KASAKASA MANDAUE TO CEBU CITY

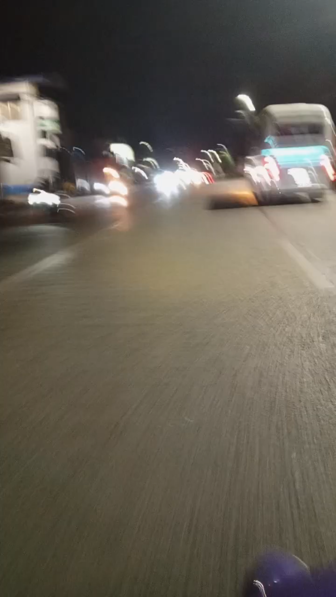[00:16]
Padulong ta pa uli pa Cebu City. So, pabulakaw ta guys. So, natakaroon diri sa Paknaan, Mandawi City.
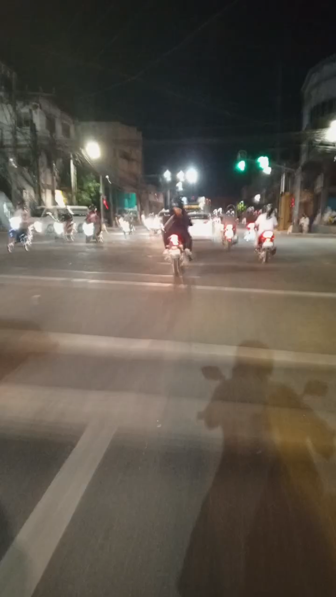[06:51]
sa pagkakaroon Cebu City, malapa Mandaue pa lang dito, so sorry, my bad.
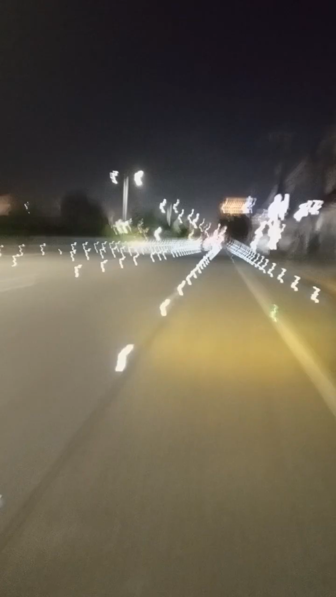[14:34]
The lights in the street, the white lights. Okay, so what's that? What's that? Okay, so this man, guys.
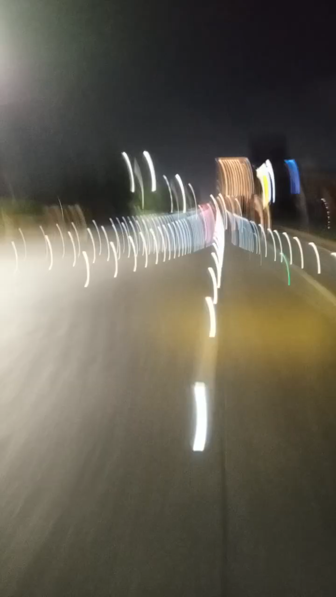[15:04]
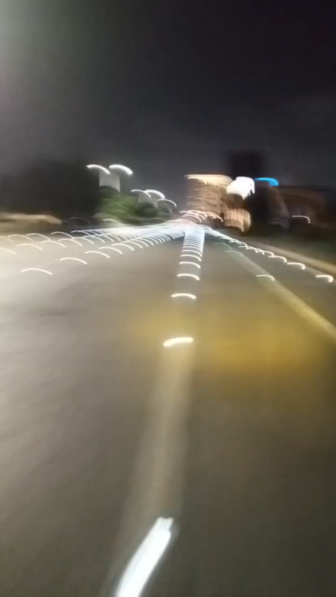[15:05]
So approaching that, this is Cebu City already. In Cebu na. Okay. So yan, makita niyo mo kana na hotel. It's called Radisson Blu of Cebu City. Located at SM Apollo. Okay. So thank you Mandaue. So we're leaving Mandaue City already. So we're now in Cebu City. Yan. So Bayfront Hotel.
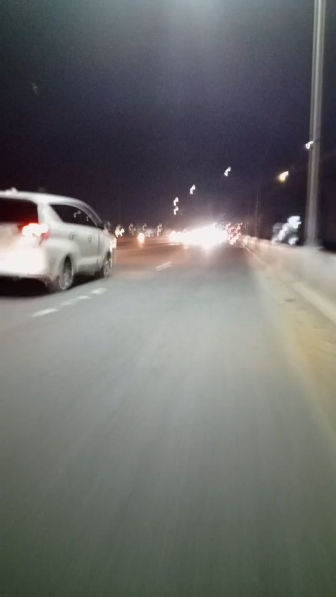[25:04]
Makikita niyo guys pa, nag-blink-blink yung street lights dito. Hindi ko alam kung ano lang ba to or hindi natin alam eh.
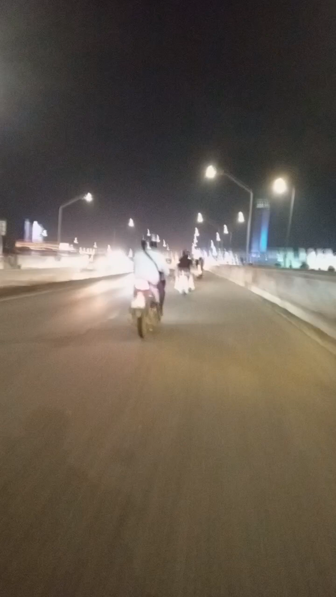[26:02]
So dadaan lang tayo guys kasi uuwi na tayo, pero di natin alam baka anong trip natin mamaya kasi fiesta pala ng Talisay. Baka pupunta tayo ngayon dun, hanap tayo ng chika babes. Ah, joke lang, patay tayo dyan. So yan, so PhilInvest project NU Star. What a nice, so nice. Grabe guys, yung tipong makikita mo na mismo yung building talaga yung nag-display.
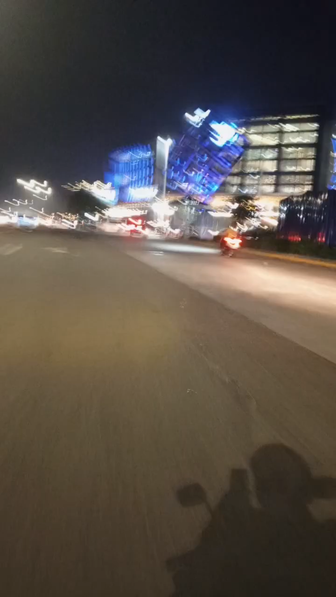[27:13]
Okay, so yan, ganda ng cube, iba-iba yung kulay.
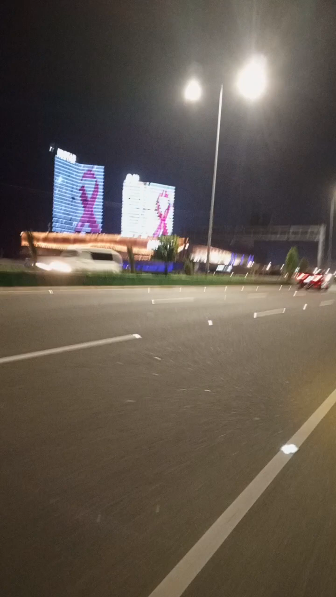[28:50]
So yan, makikita nyo. Dito na lang muna po kasi parang mas makikita natin talaga dito banda.
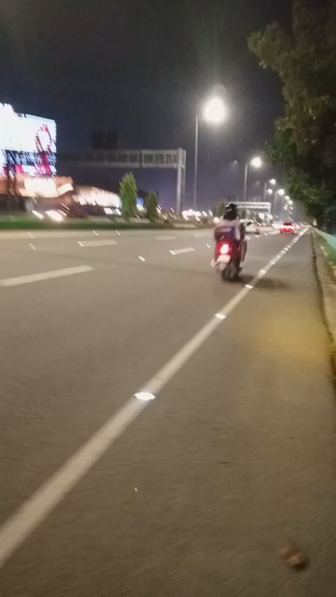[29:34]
kung wala ka nang gagawin sa pera mo dyan, yung mga taong nandyan guys, yan yung mga taong wala nang, hindi na nila alam kung paano gamitin yung pera nila o saan nila pupunta. Kaya yan, chill na lang, casino, ganyan. Okay, so dahan-dahan tayo guys. Yan, dito naman banda, oh. So yan yung new star.
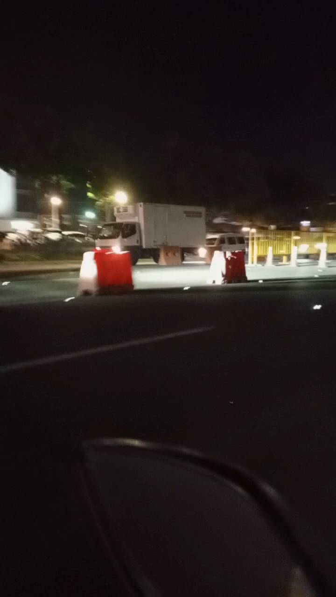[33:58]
So yan, so as of now, makikita nyo marami talaga mga nakapark na mga sasakyan dyan.